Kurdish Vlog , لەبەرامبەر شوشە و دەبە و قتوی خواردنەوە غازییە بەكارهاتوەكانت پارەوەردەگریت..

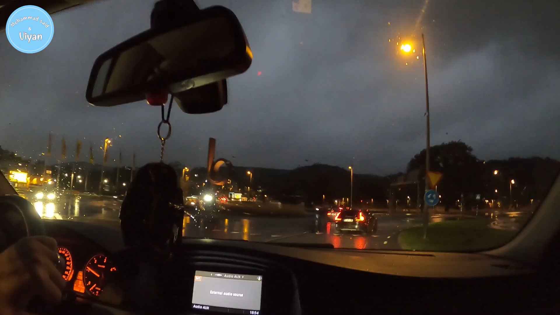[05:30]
ئێمە ئێستا ڕوینە بۆمانەوە ڕۆیشتین دنیا ڕووناک بوو هاتینە دەرەوە تەقریبەن ئەمە نیو سەعات و پەڕی چل دەقەمان پێچوو سێرەکەین هاتچوونە دەرەوە دنیا تاریکە